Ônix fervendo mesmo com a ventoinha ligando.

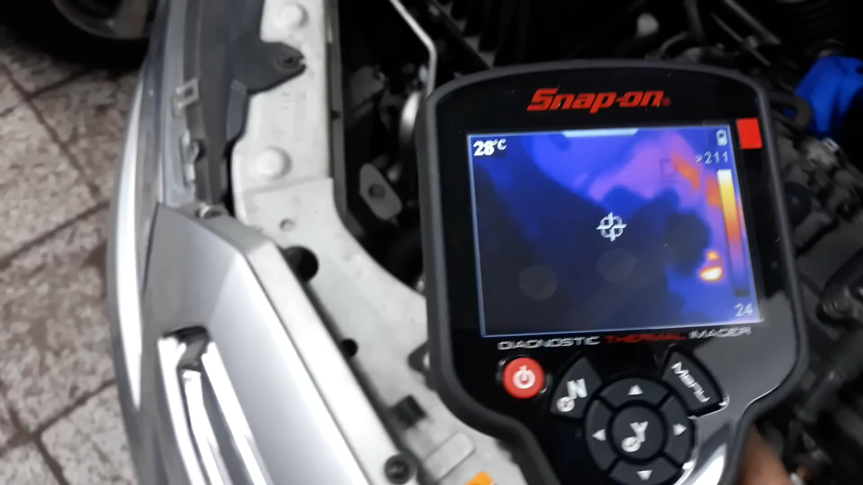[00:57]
On screen: spot 28°C
Câmera térmica, ó A gente veio aqui, ó Na mangueira da
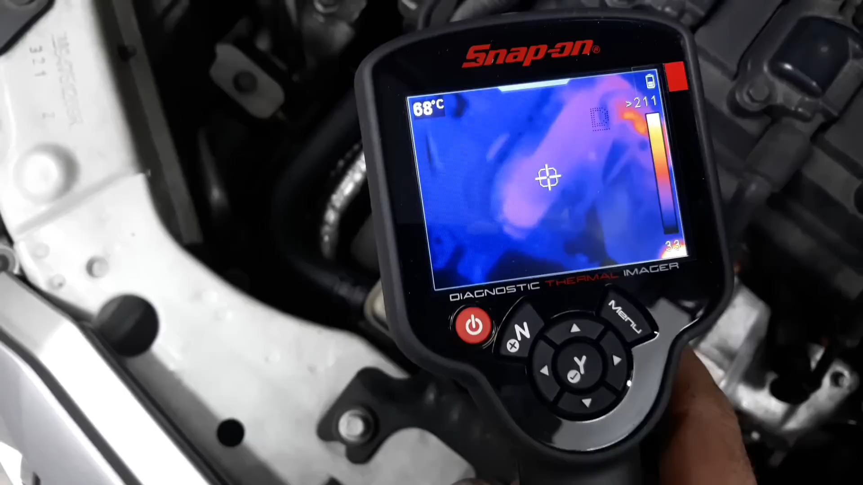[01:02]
On screen: spot 68°C
Olha lá, ó Pega lá, ó 70 graus Mangueira da
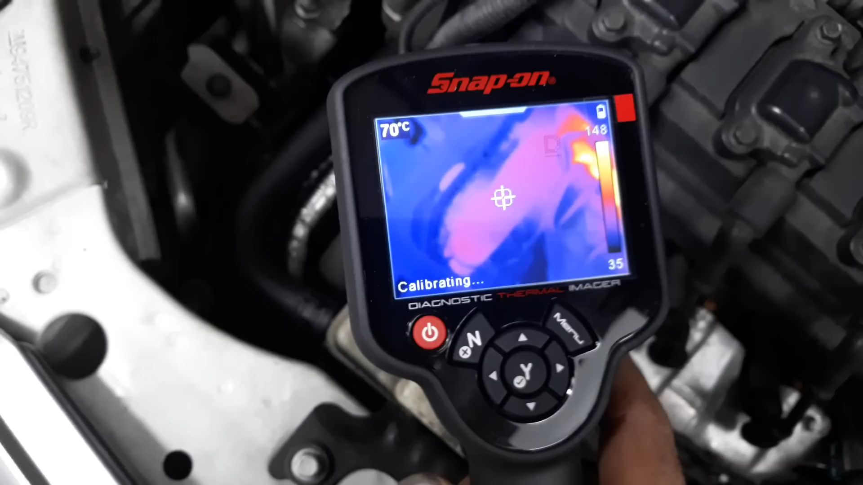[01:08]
On screen: spot 70°C
Da Da válvula termostática E aí a gente vem na outra mangueira aqui,
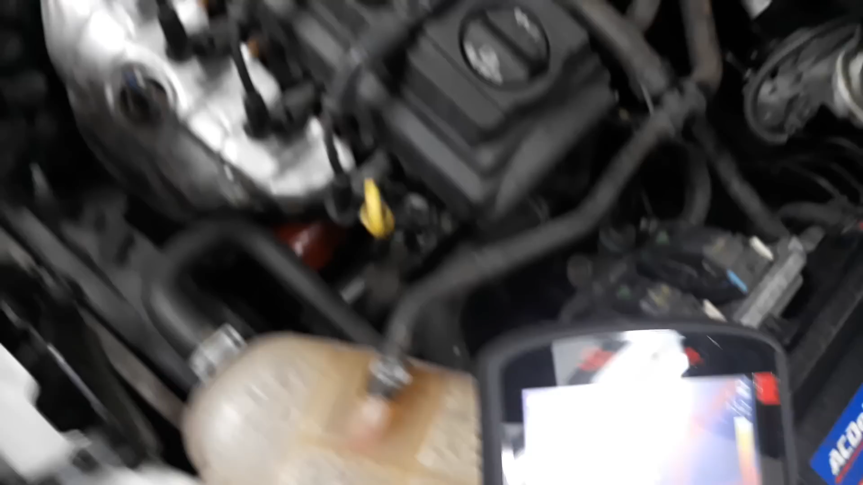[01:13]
ó Olha lá,
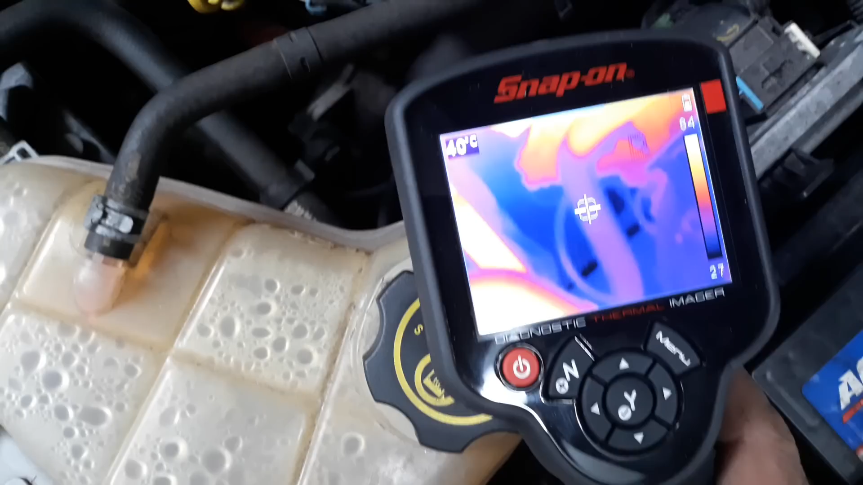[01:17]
ó 41 graus 41 graus, tá vendo? Sendo que as outras aqui, ó Estão todas quentes,
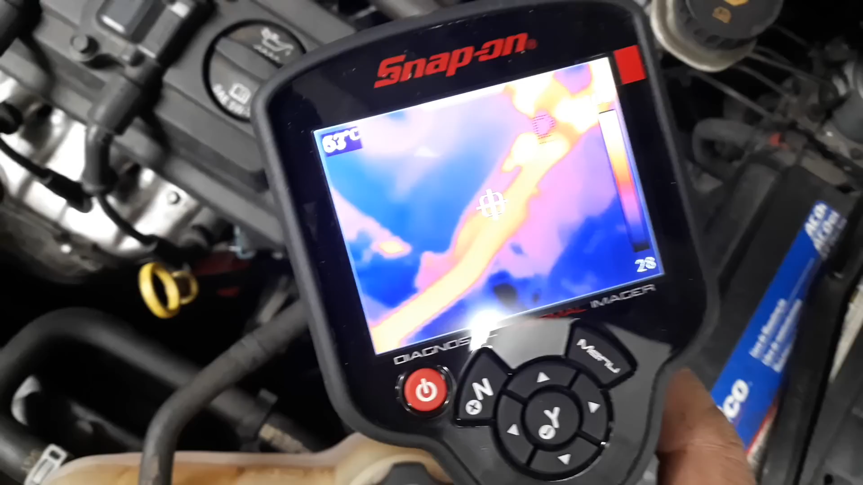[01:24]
ó Tá vendo, ó Olha lá, vamos pegar aqui, ó Olha lá 78, ó Tá vendo, ó Ó
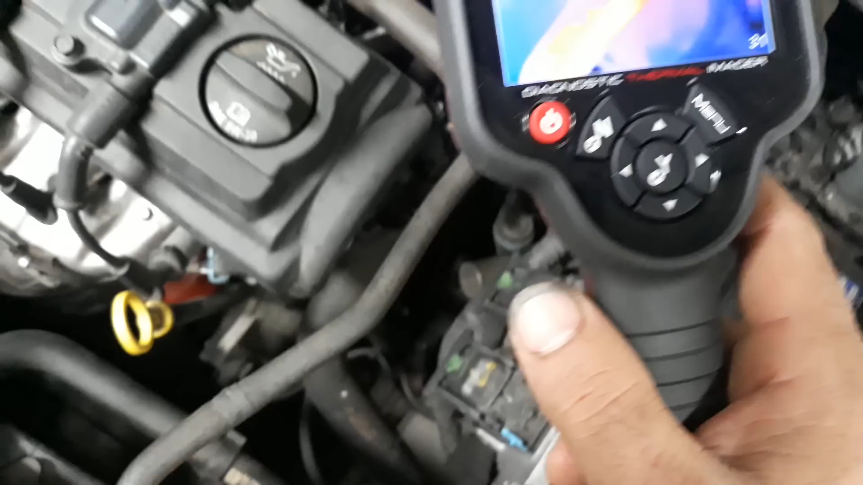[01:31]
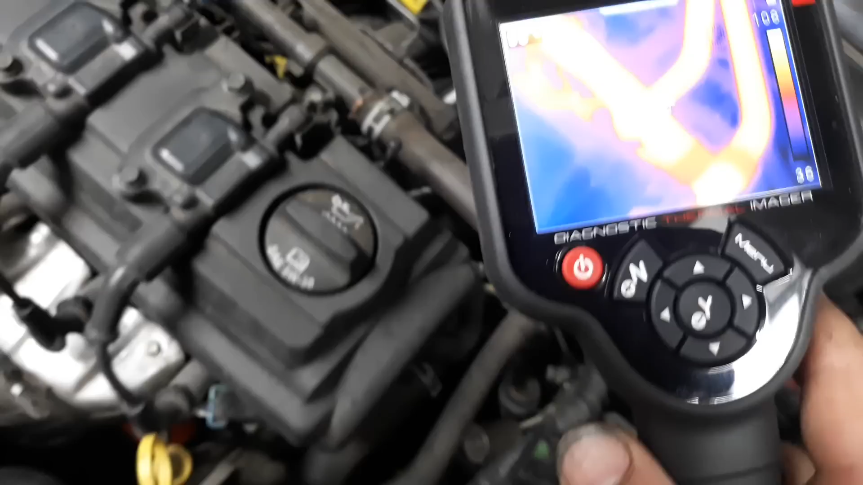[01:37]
97 As duas do ar quente estão quentes Tá vendo aí, ó Tudo quentinho Tudo beleza
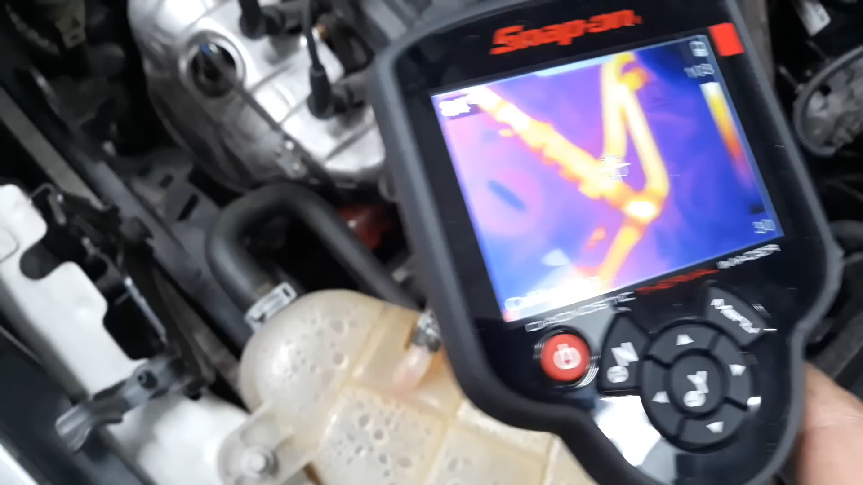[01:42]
Então O que que nós temos aqui?
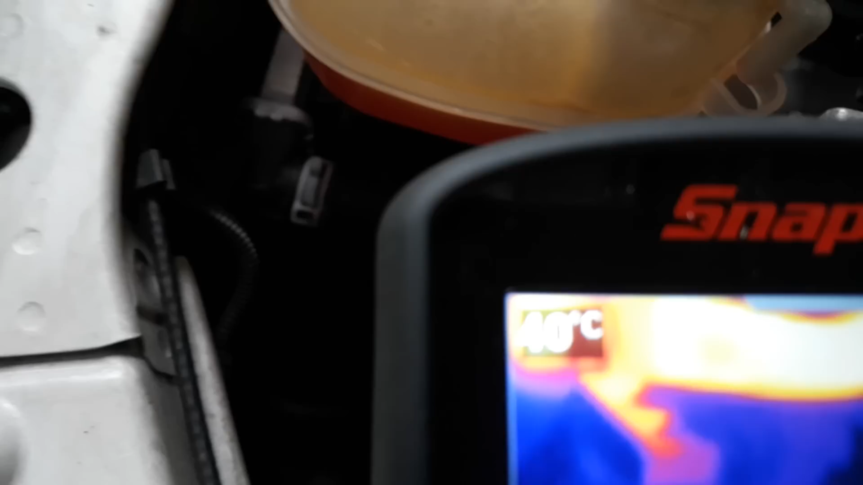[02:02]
40 graus Tá vendo? Uma mangueira Você vê a mangueira do reservatório aqui,
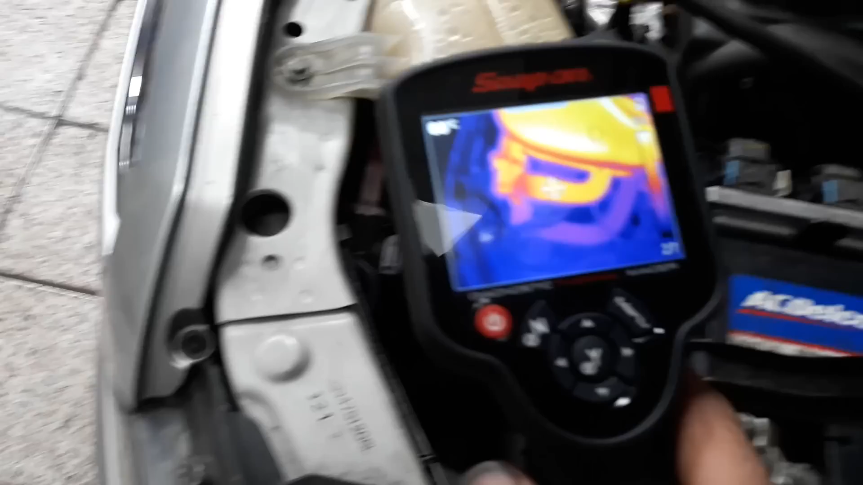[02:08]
ó 70 graus A gente tem um radiador Bem quentinho, né?
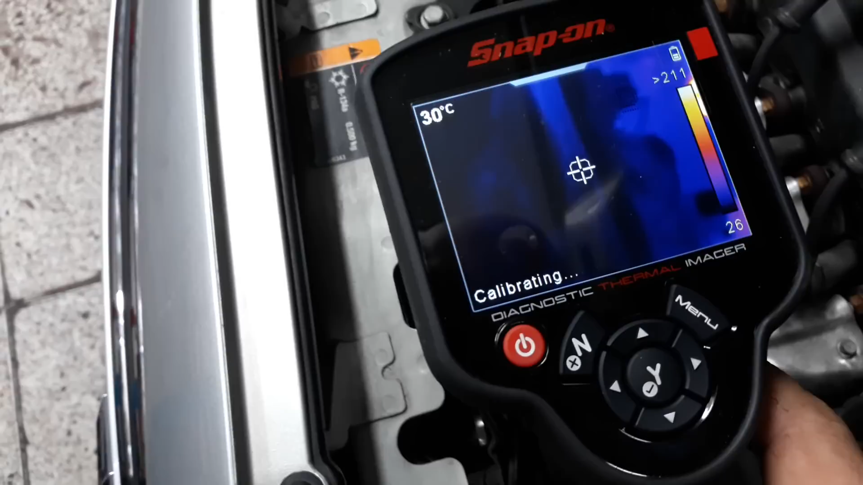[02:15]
On screen: spot 30°C
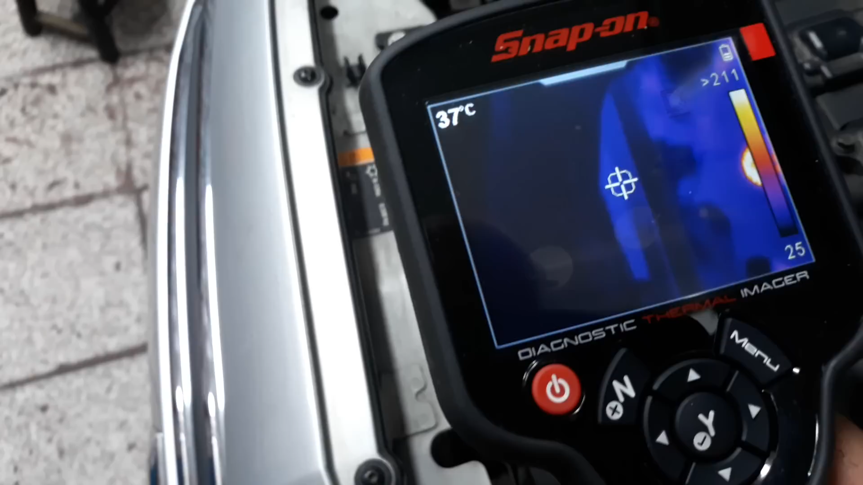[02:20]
On screen: spot 37°C
Então Pra gente ter certeza Olha, pra você ver Olha o protetor térmico, ó Olha que da hora,
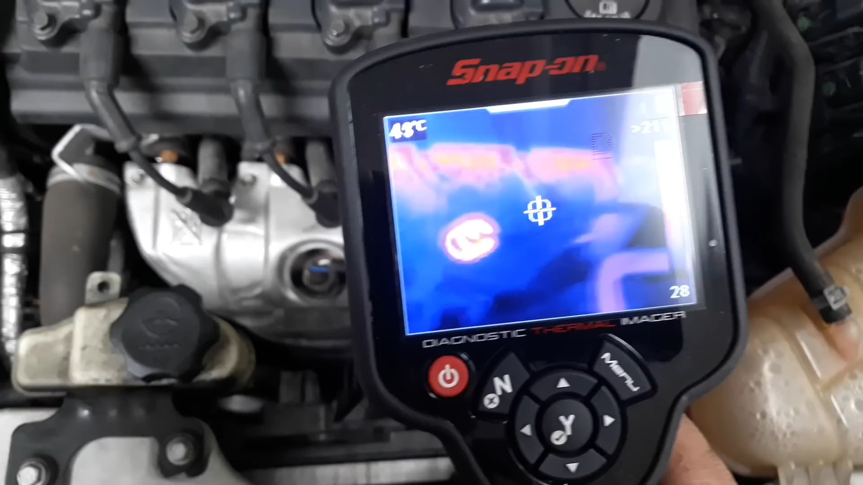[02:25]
ó Tá vendo aqui, ó Onde a sonda lâmpada tá, ó Ó Tá vendo aí?
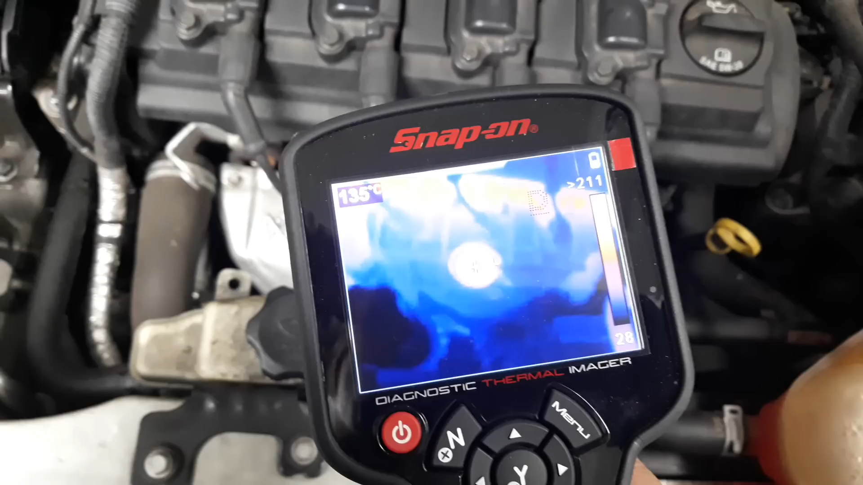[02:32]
Beirando 150 graus, ó 200 maiores que 200 Mais que 180 graus Né?
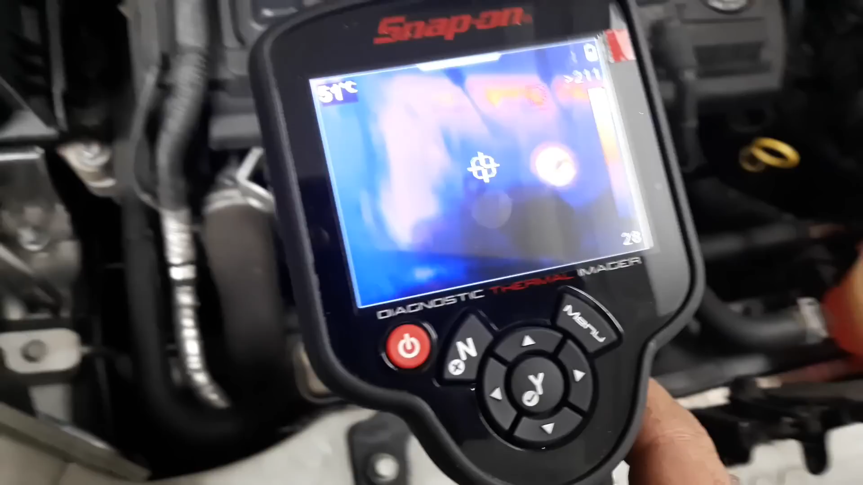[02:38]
E o protetor térmico Olha como segura a temperatura,
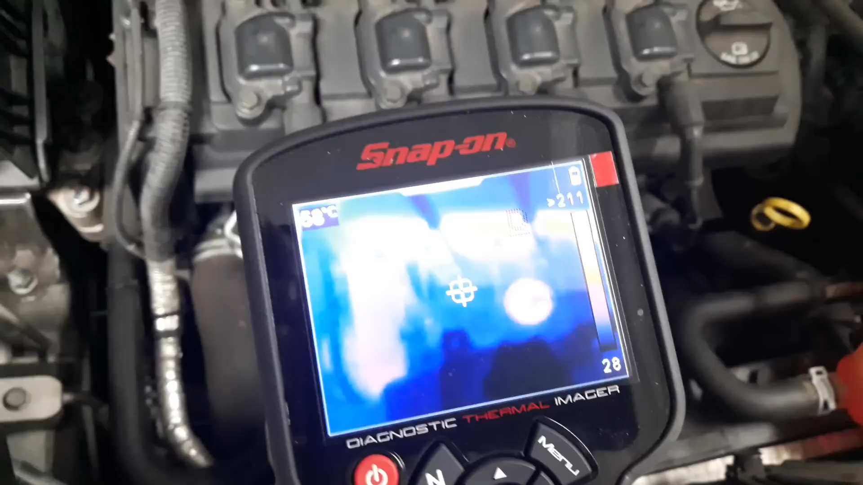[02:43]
ó Olha só Tá vendo aí, pessoal?
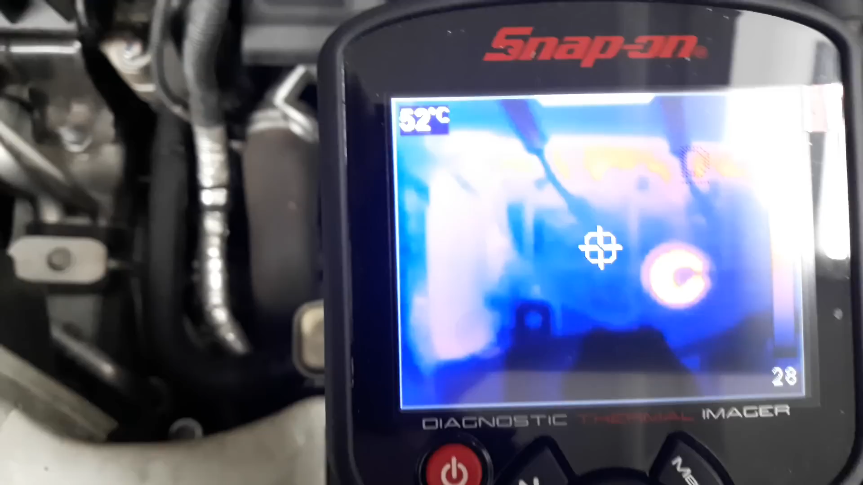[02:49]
On screen: spot 52°C
Tá a hora, né, mano? O escapamento Então, velho, ali, ó Fumacento ali Olha,
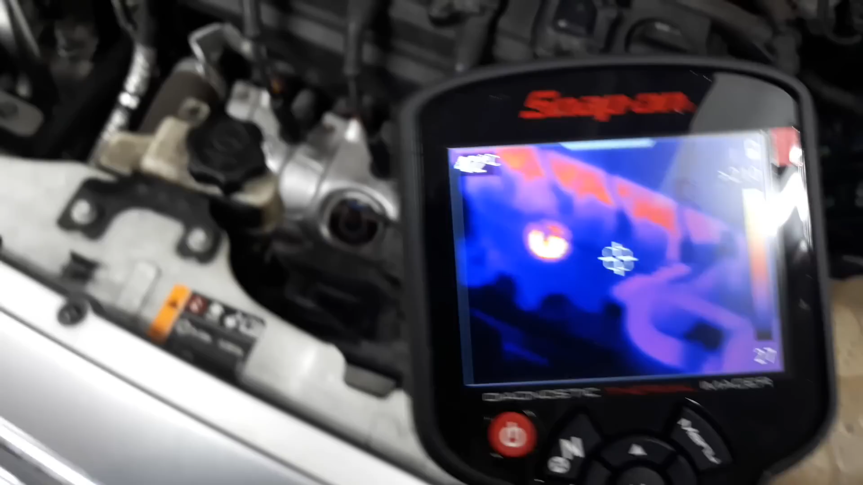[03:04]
você vê 48 graus, ó O escapamento Tá mais que 180 graus, ó Você vê, hein?
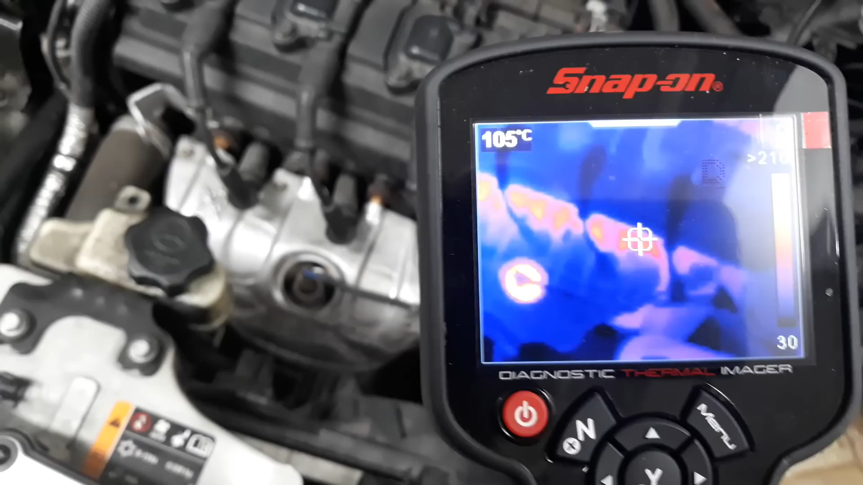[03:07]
On screen: spot 105°C
O negócio segura mesmo, hein?